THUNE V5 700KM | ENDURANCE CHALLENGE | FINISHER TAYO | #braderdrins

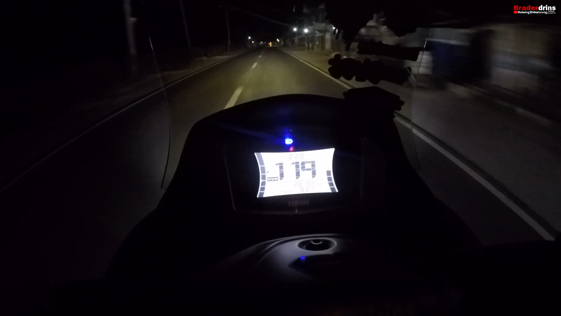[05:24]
Pagkatapos lang namin sa first photo ops mga brads, pag-hiltek muntada Tarlac.
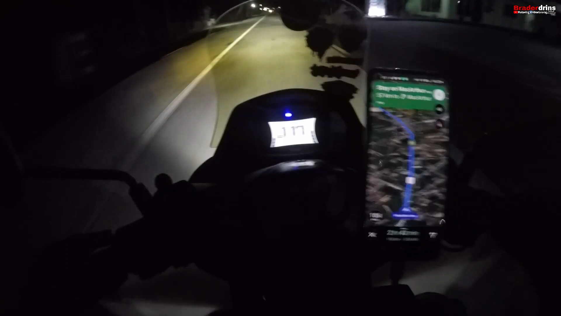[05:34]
Hindi ko na na yun yung camera ko, malimutan ko. Diret yun na kami ng Tagutin, dito ko Petalon, ang first sa checkpoint. Let's go. Yo! Mga brad, Pangasinan na kami 320. Yo mga brad, we're now entering La Union.
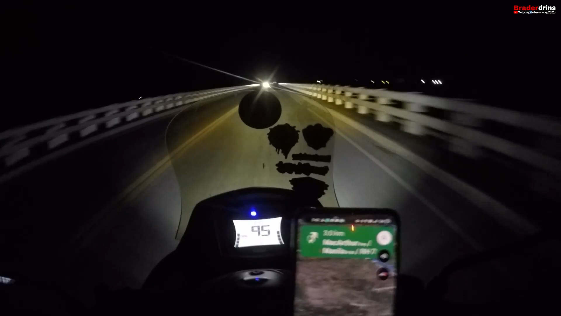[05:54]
This is the boundary of Pangasinan and La Union. Itong tulay na ito mga brad.
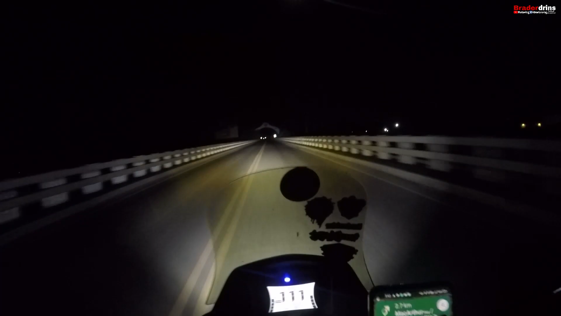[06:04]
And now, ito na yung harap ko ng La Union. 340, 140 minutes dito tayo sa La Union. Let's go, sunod na rito Ilocos.